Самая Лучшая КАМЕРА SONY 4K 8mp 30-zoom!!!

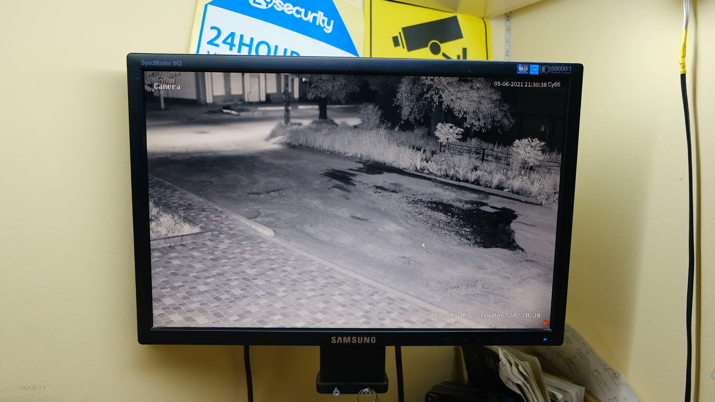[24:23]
И я смело могу заявить, что одна из лучших картинок, которую я видел из тех камер, которые у меня были в руках, которые я тестировал. А тестировал я их немало. Ночная картинка также радует. Есть, конечно, моменты, которые нужно учитывать, но это не только касаемо этой камеры. Любые камеры с варифокальными объективами, ночью именно есть такой у них момент. Фокусируются они на определенные предметы или области.
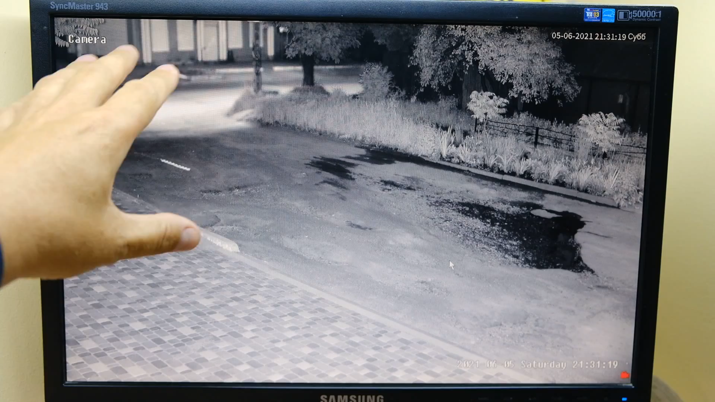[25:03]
Магазин там немного размытый. Чтоб, например, сфокусироваться на том участке, нужно просто перенаправить камеру.
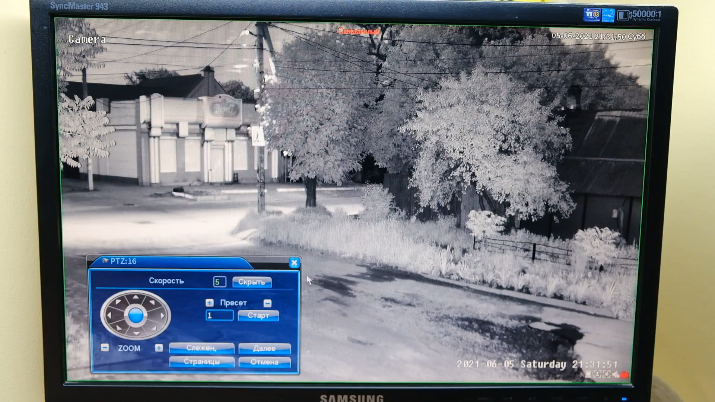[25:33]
Ночная картинка очень классная, чистая. И если как вот просто опробовать, хорошая ли картинка ночью, потому что общий план на минимальном зуме может быть хороший, а вот когда используем зум по максимуму,
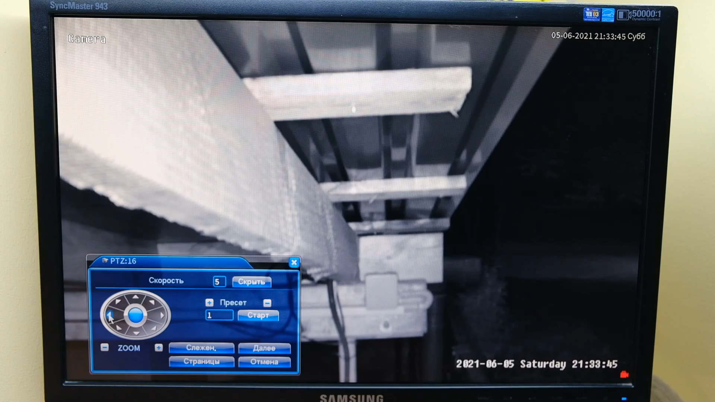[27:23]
и она упирается сразу вот в крышу. Посмотрите, как уменьшается сразу яркость ИК светодиодов и как меняется экспозиция. По идее, если бы не было этих настроек автоматических, сейчас бы у меня здесь было все белое. Засветка шла в камеру, и картинка была бы не четкая, просто засвеченная. Все четко отработало, распредкоробка, кабель, гофра, все видно. Здесь темно полностью. Поворачиваю еще сюда под крышу,
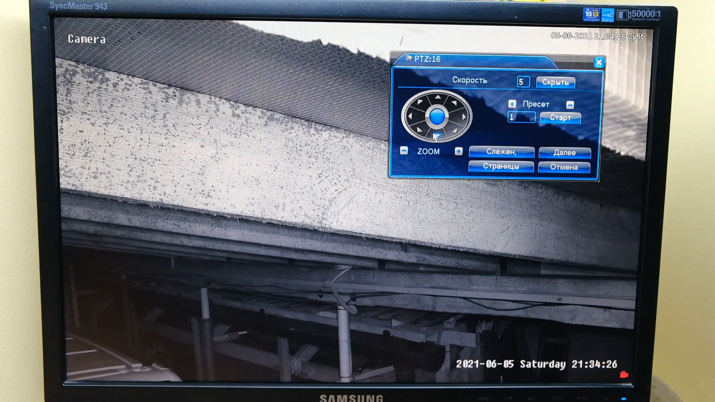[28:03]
и вы видите также, как меняется экспозиция. То есть камера подстраивает картинку таким образом, чтобы мы различали все по максимуму. Опускаю немного ниже, увеличивается яркость ИК светодиодов, и экспозиция также меняется.
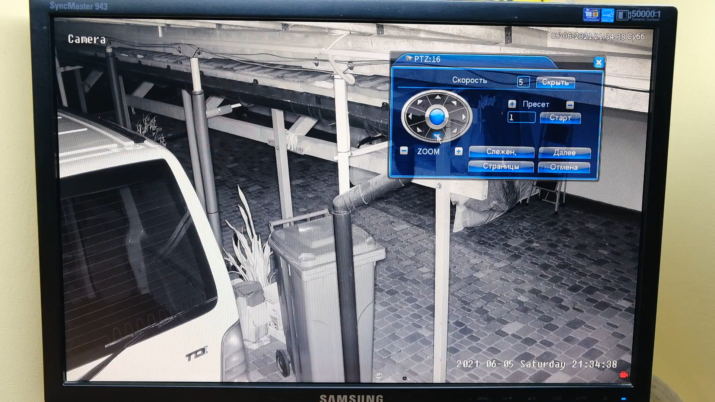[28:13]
Вот видите, прямо такой яркость добавилась, как вроде бы луч какой-то такой вот появился яркий. Это увеличилась яркость светодиодов, ну и плюс работает экспозиция. Все очень классно, детализация классная.
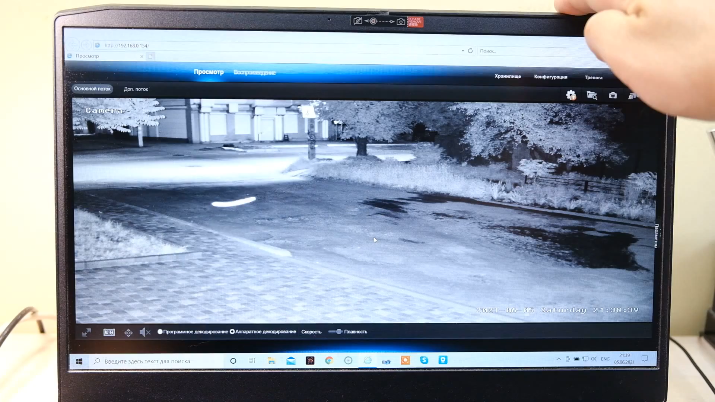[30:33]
Конфигурация, очень много настроек. Также, как я вам уже в одной из камер показывал под аналы, в изображении очень много настроек. Яркости, контрастности. Можно ночную картинку вывести на супер режим. Различные BLC, VDR, все это здесь есть. Антимерцание, антитуманы. Режим VDR вот отключен, если включить, осветлится картинка, все темные участки. Все это есть, все это работает. Цвет в ИК-режиме.